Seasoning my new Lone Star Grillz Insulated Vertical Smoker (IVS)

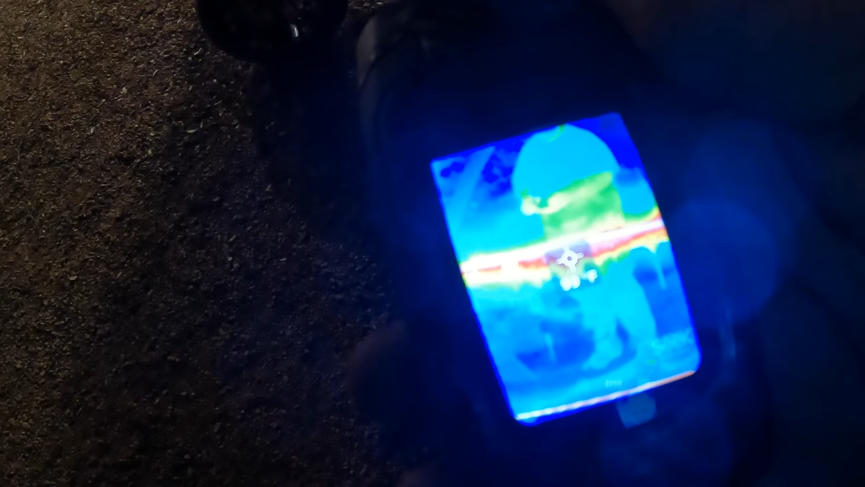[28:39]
whoa 150 anyway so it's hot right
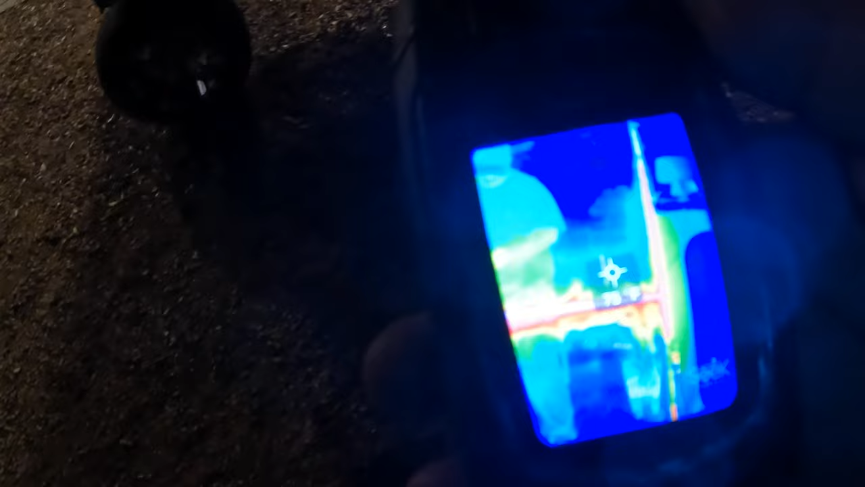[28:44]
there um there's a little bit of heat escaping from
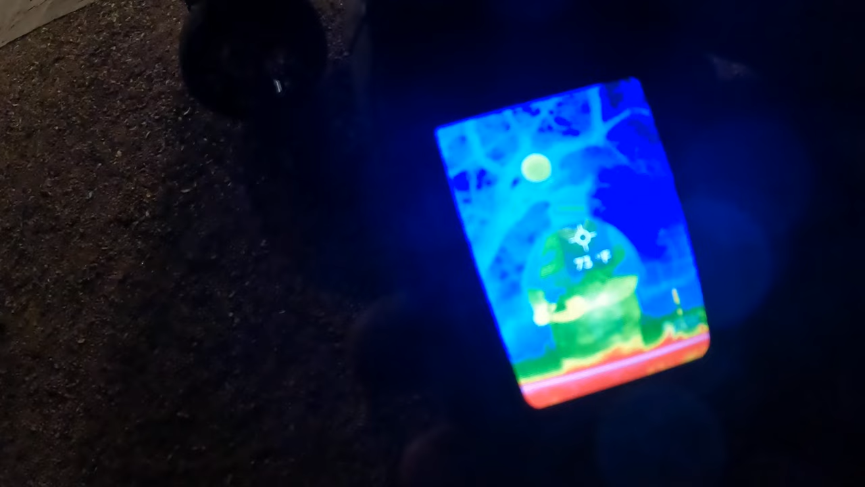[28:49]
from the will and the uh uh the thermometer is about 177 the rest of the door is 166 if you can see that so let's go around to the side
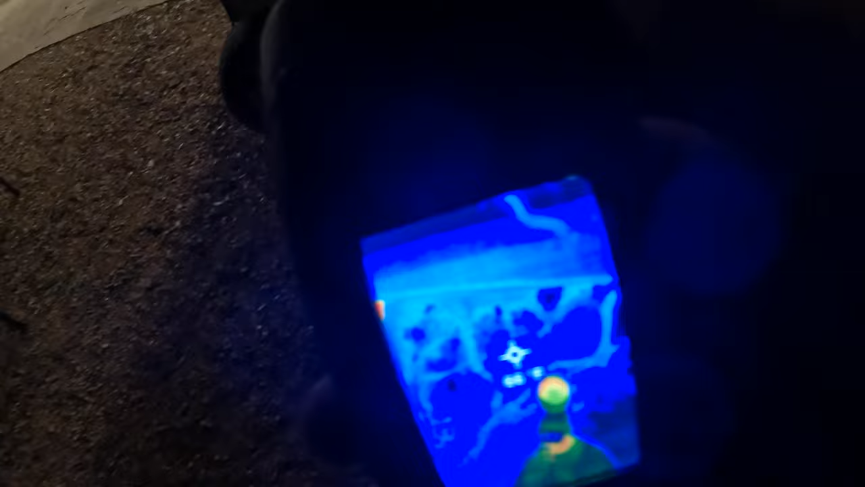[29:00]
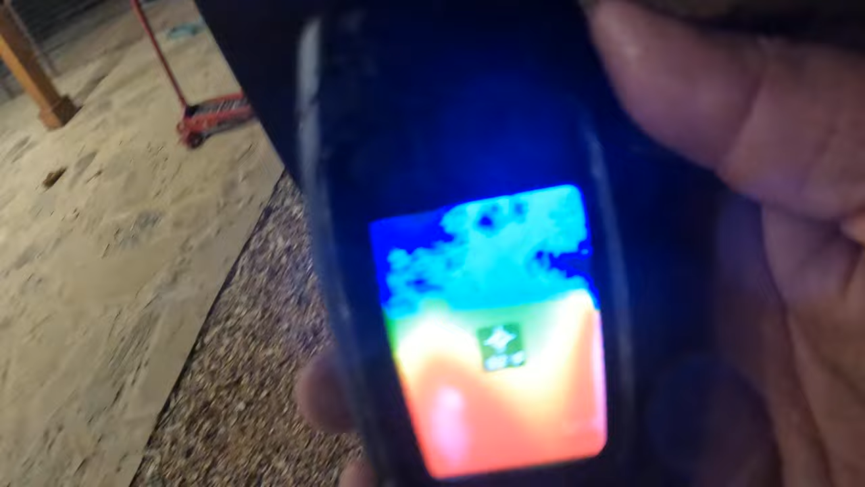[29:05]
okay hold on all right so
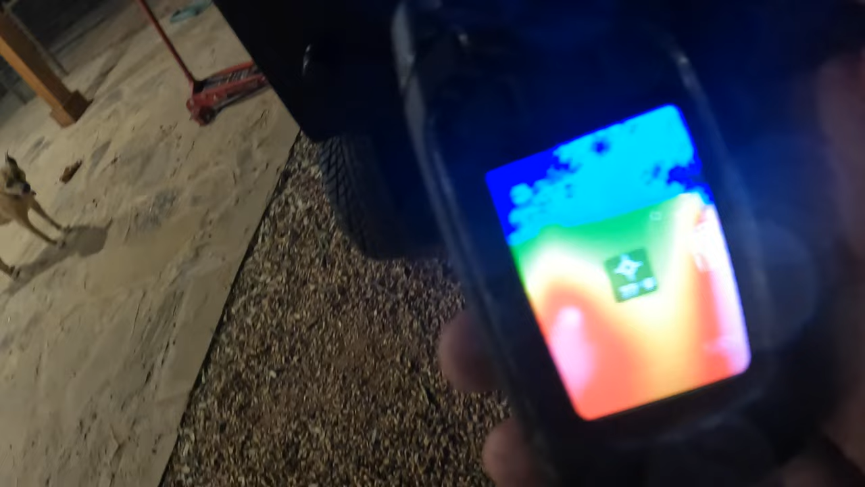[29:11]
what am i looking at here so that's the trees up
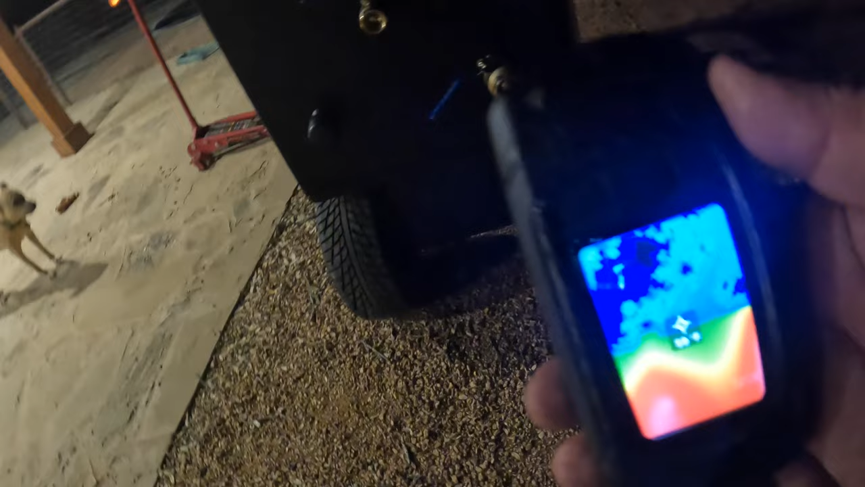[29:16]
there so that's the cabinet so it's about 100 degrees on the side
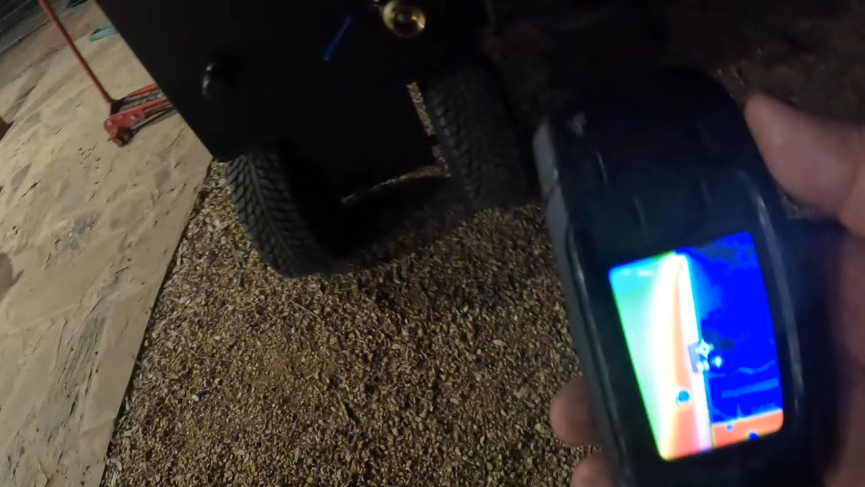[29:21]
um 108 down
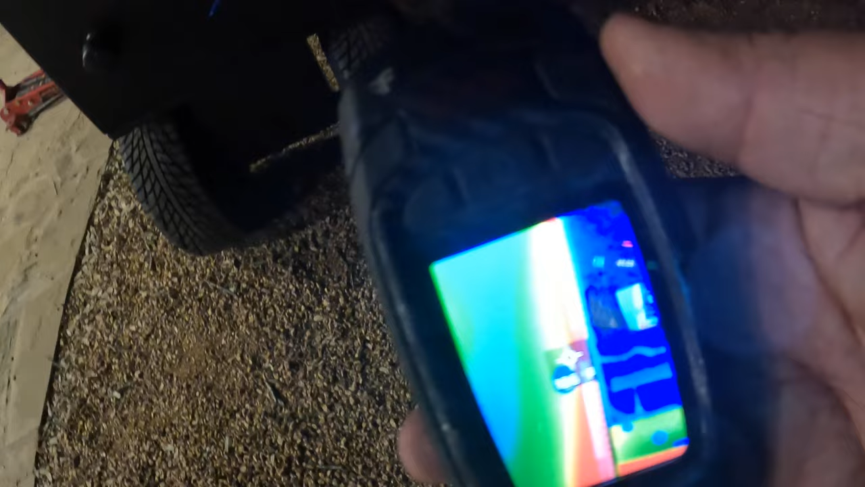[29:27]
down down the uh down the side of that so these are the
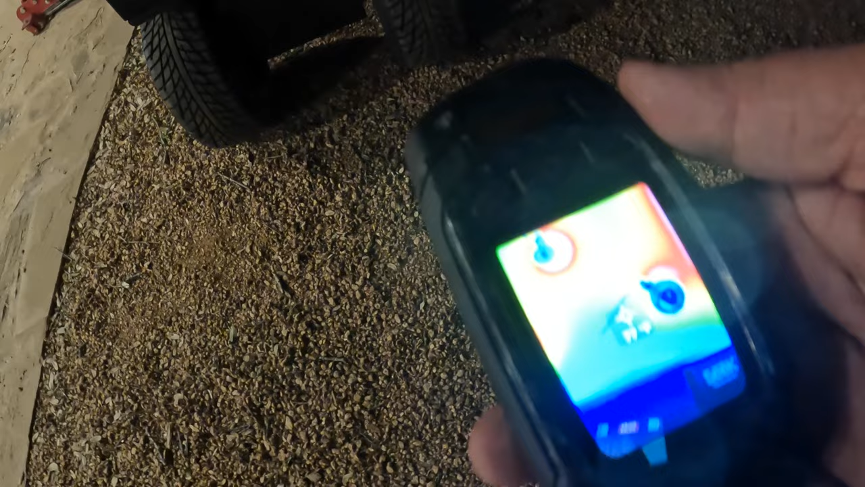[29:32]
valves you can see the valves have got a little bit of heat even the closed one all right but the side of the cabinet well the hottest part of the cabinet is 100 degrees okay so let's go around this back
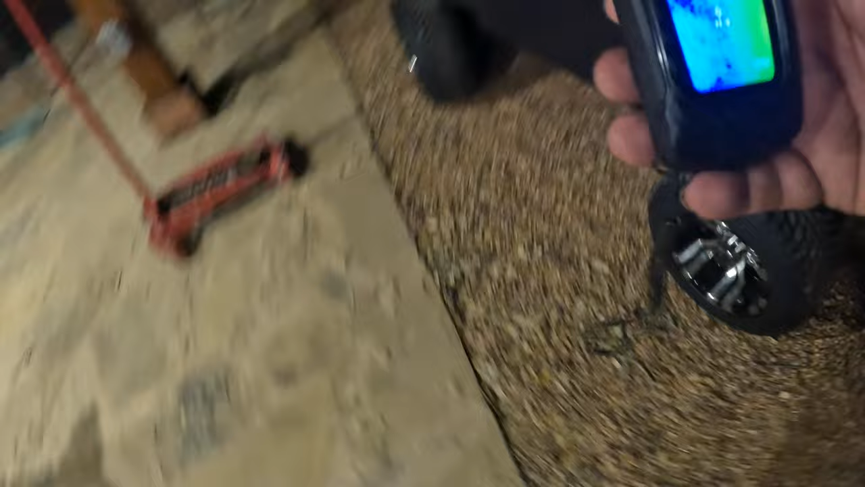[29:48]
so around at the back we're looking at
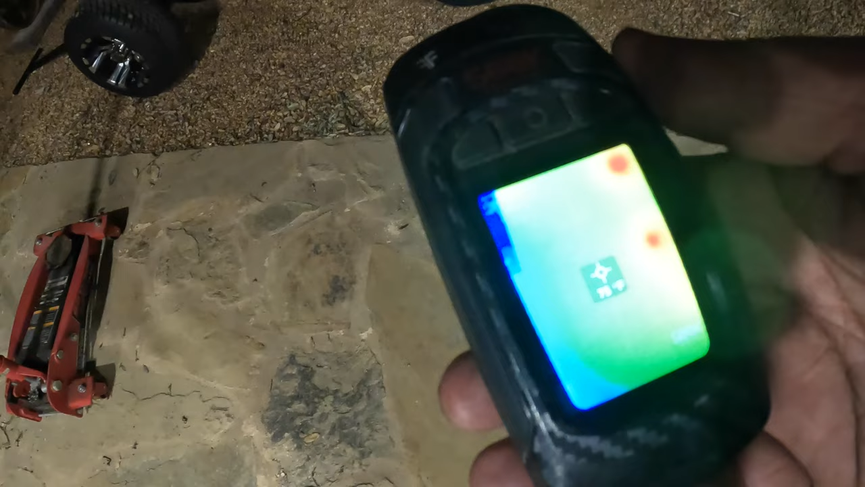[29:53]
75 degrees look at that there's a couple of spots there's something in there i don't know what what's going on there so that's 8 84 82 but the rest is like 75
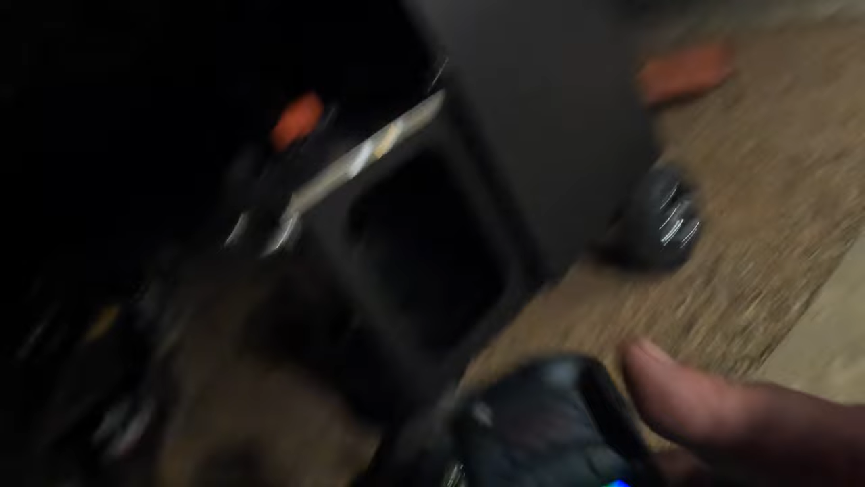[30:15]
okay so let's go to the other side all right so this side looks to be
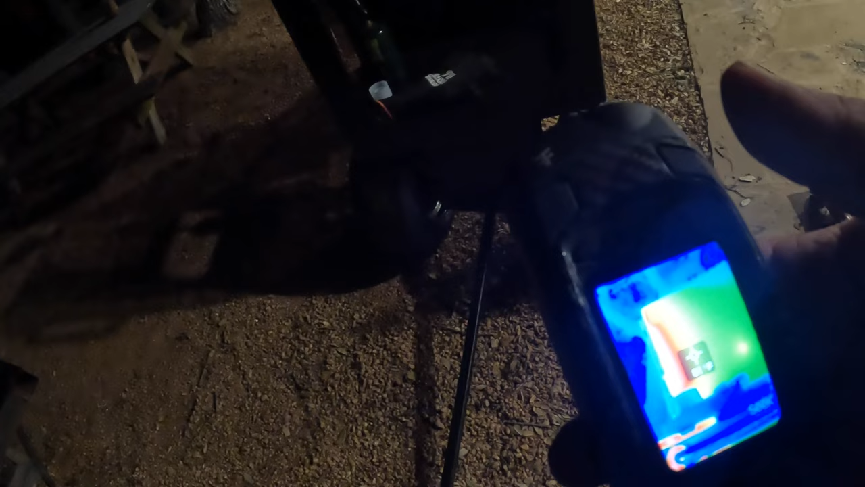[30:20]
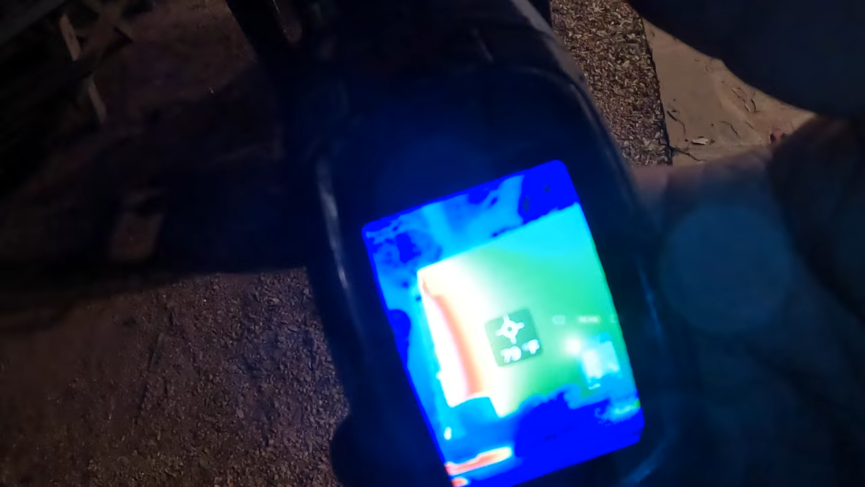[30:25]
77 77 79 so it's pretty cool to the touch right but you can see there's stuff in there whoa
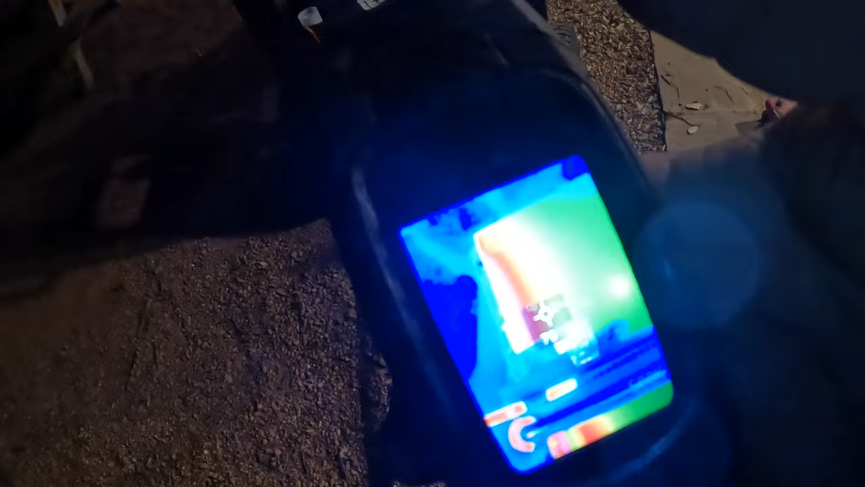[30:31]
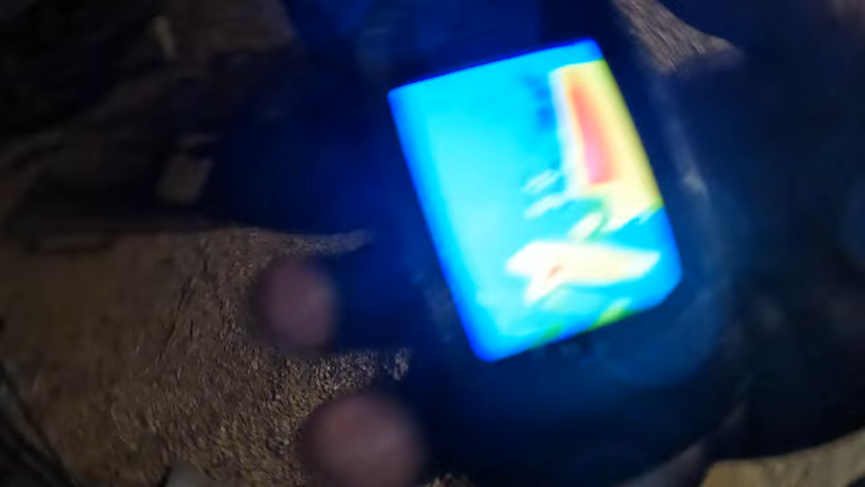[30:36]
sorry a big old moth jumped on me
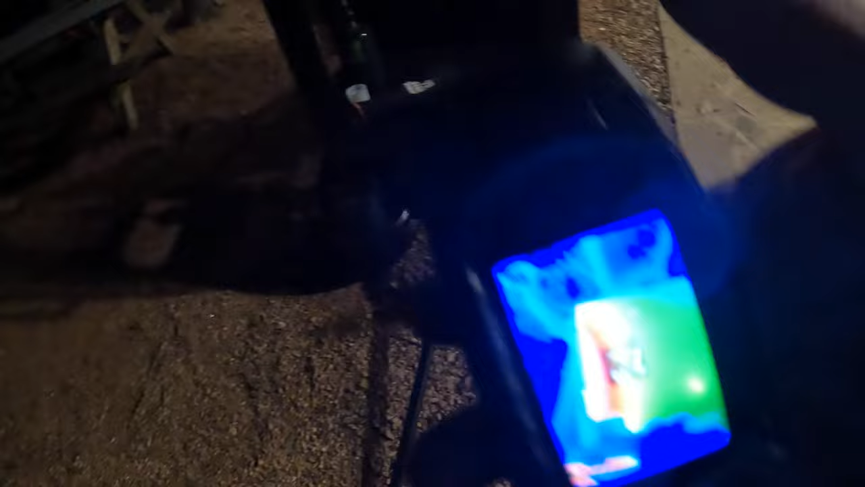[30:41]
god bless texas anyway so you can see by the door it's
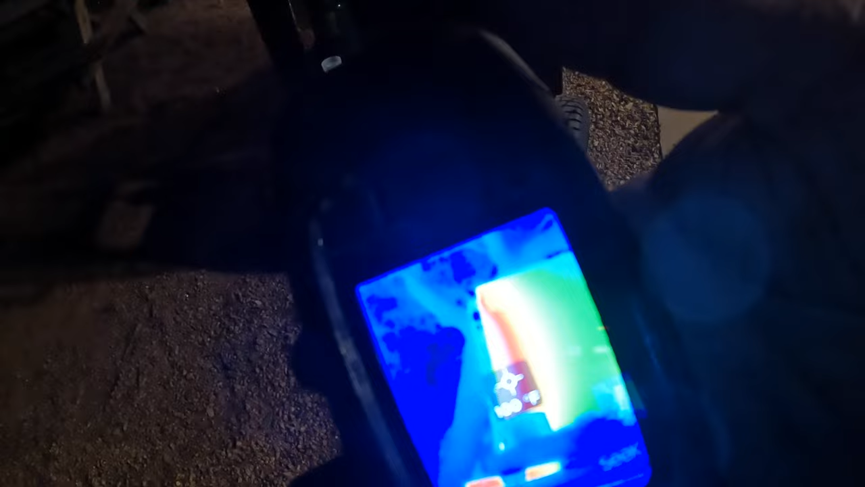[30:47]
getting warm let's do one more walk through it okay okay
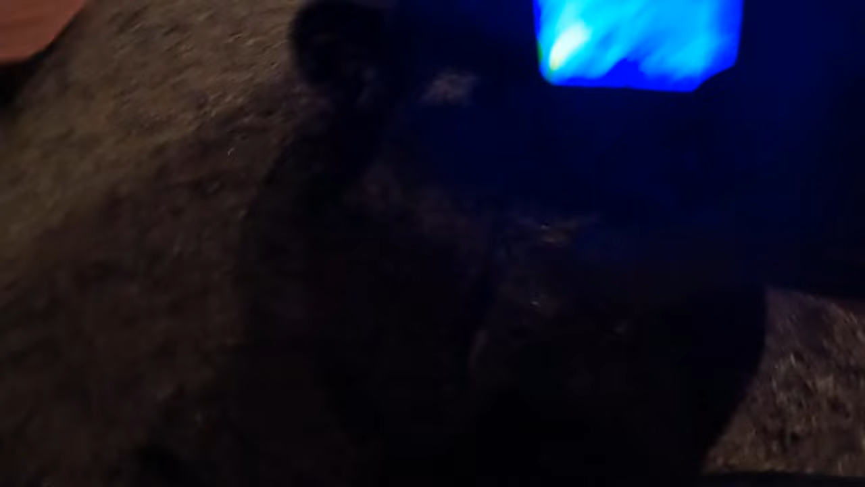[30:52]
wow that is so weird stainless stainless
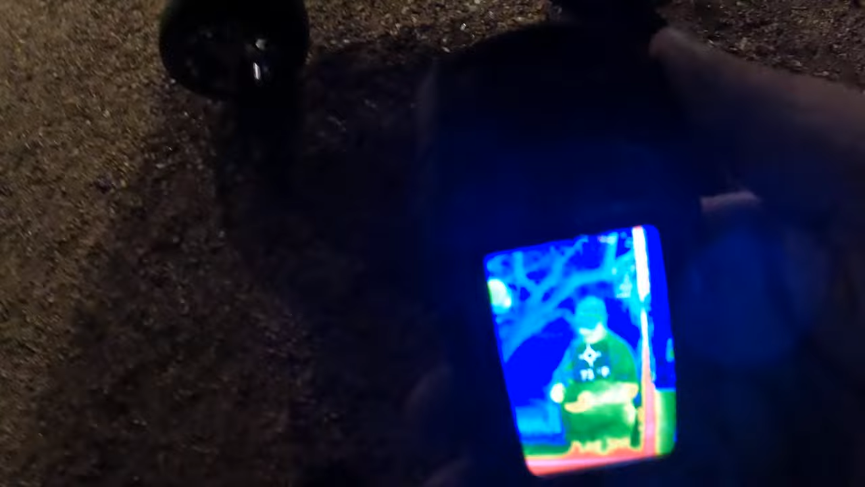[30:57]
actually gives a reflection that is